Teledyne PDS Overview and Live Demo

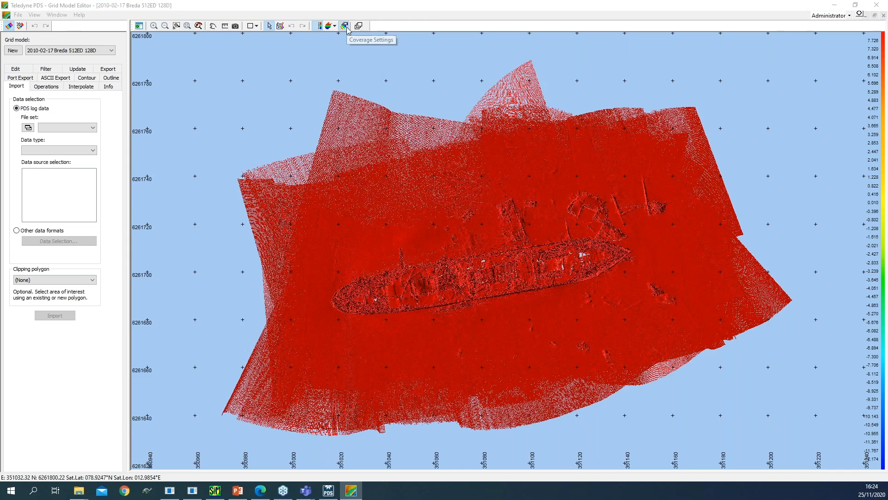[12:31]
So, I can also create core tables, of course, but already prepared.
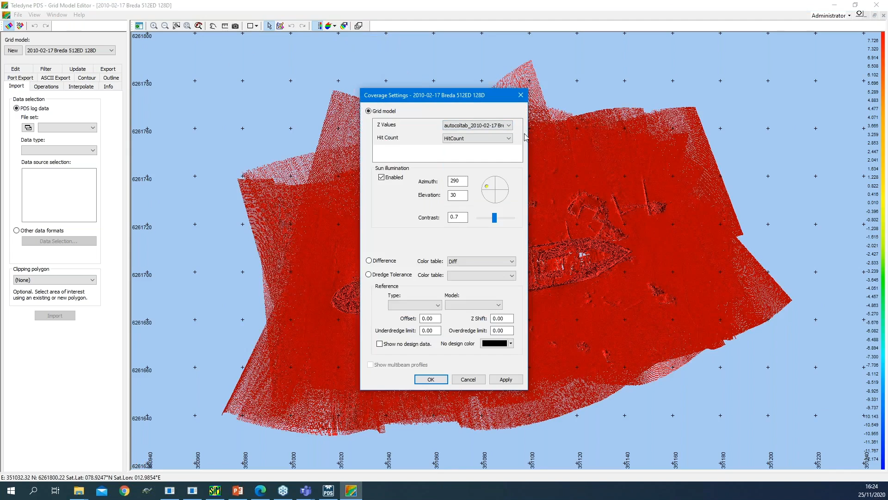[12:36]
So, then I have my DTM, my grid model, available. So, the grid model editor in PDS offers you all the tools needed to edit your grid model. So, you can interpolate, for example, different interpolation methods available. You can update it with new information. You can make contours on it. You have special operations. So, you can apply a Z offset,
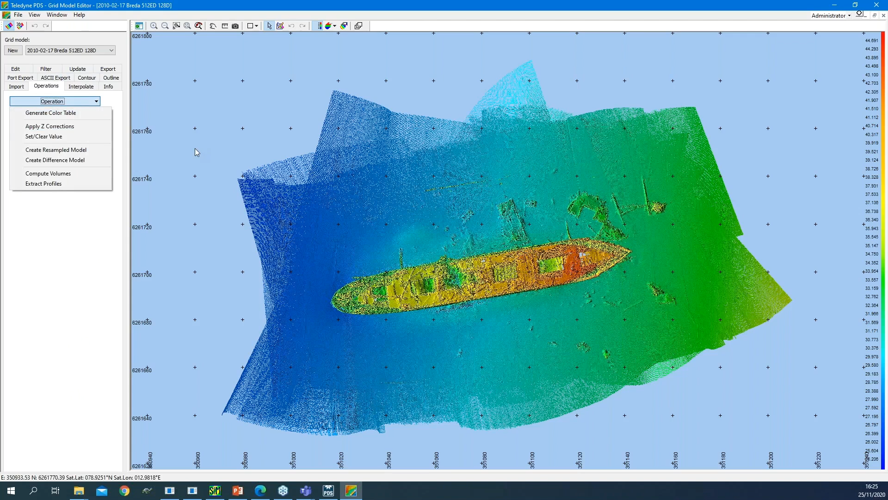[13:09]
or you can compute a volume if you have an older grid model for the same area. So, all the tools are there available. Of course, also create new grid model. So, I can create new. So, I can create a grid model from survey data in PDS.